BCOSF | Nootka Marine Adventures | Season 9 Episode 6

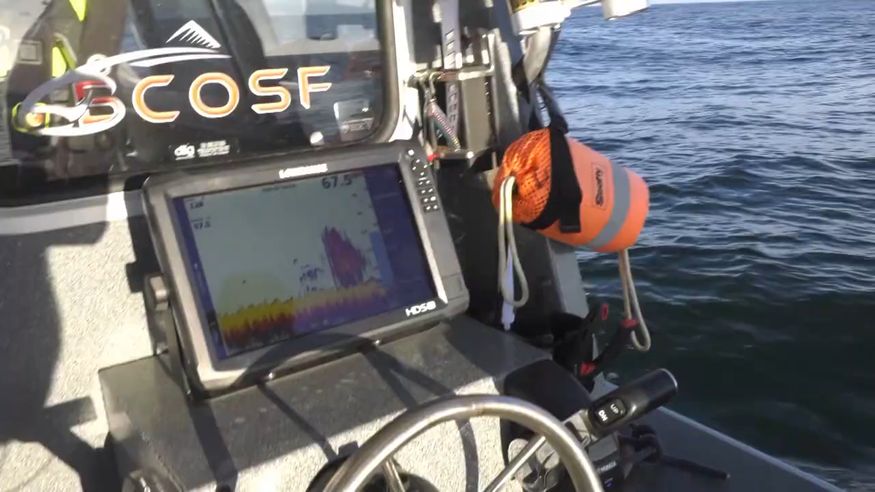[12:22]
I wasn't sure if maybe the killer whales had gone through or what had happened,
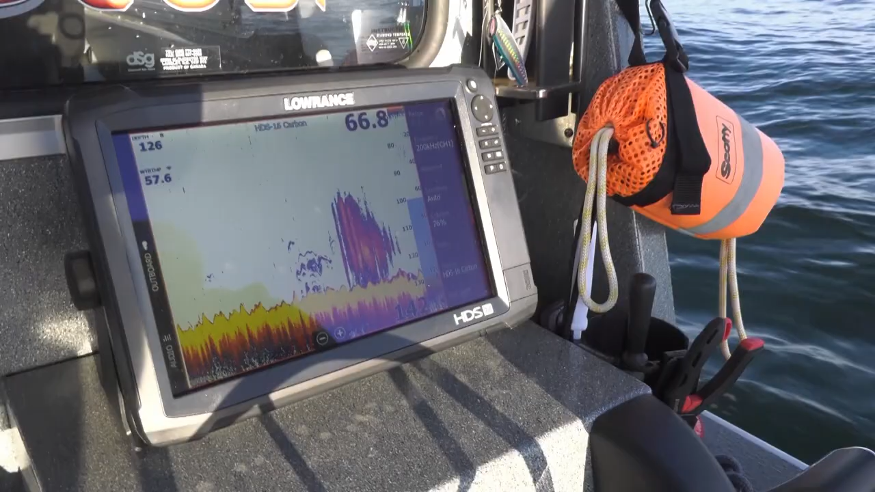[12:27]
but we could see the fish, we could see the bait, but we weren't getting fish.
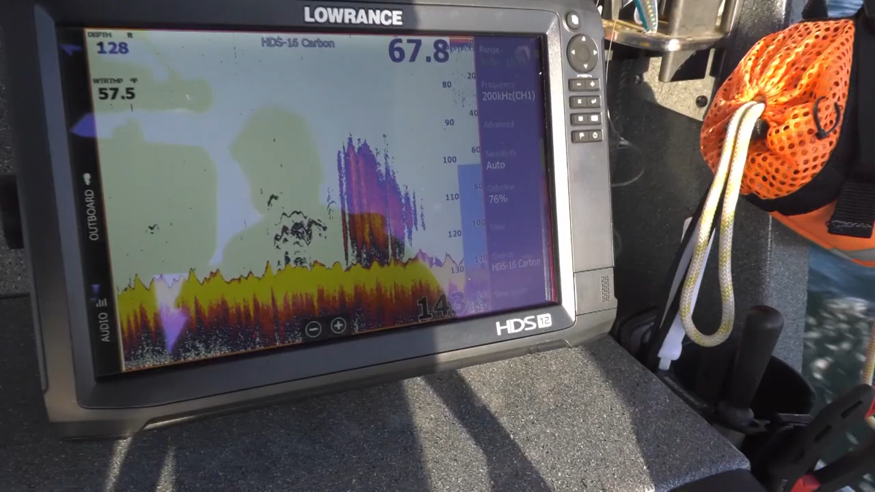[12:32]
So this morning I thought we would try a different spot, which we did do.
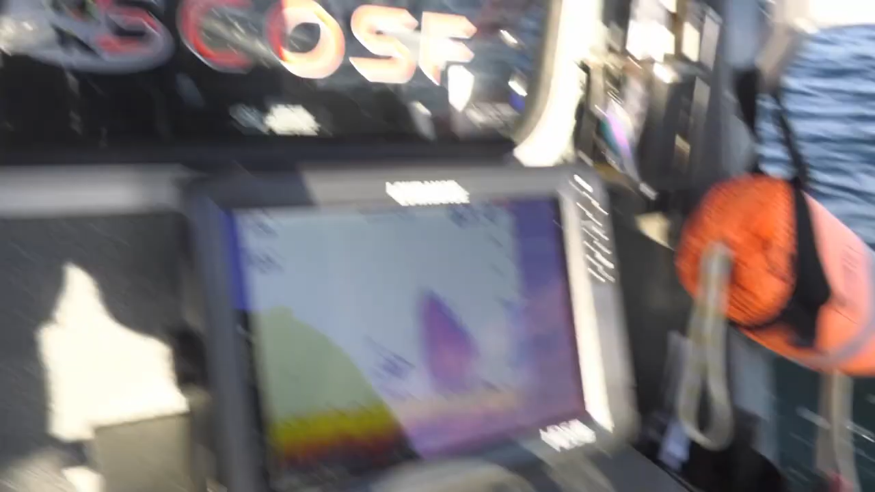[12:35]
But in the end, we wound up going back to where we found the fish, where we saw the bait, where we were marking fish and bait on the sounder.
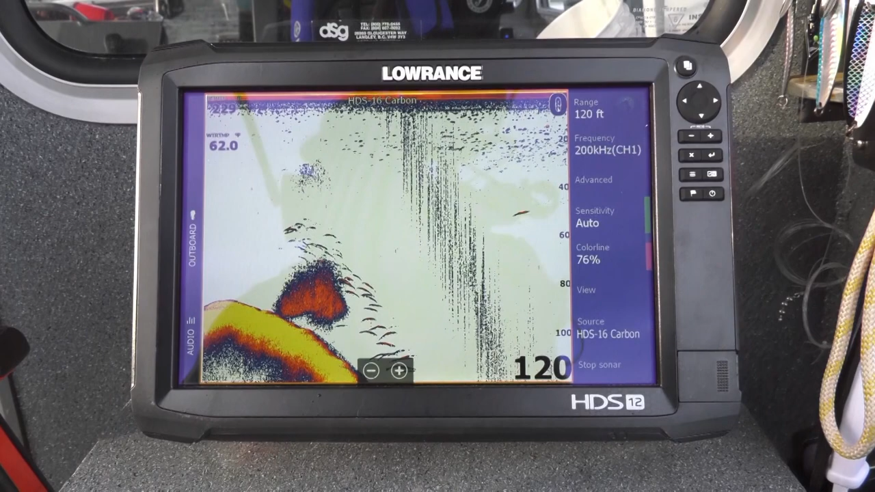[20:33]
You're marking waypoints, not because there's fish there, but because of your bait, and you're trying to see. This is what I found really interesting too, and we'll touch on it a little later, but you were marking waypoints of bait, and then you were seeing which way they're going so we could follow that.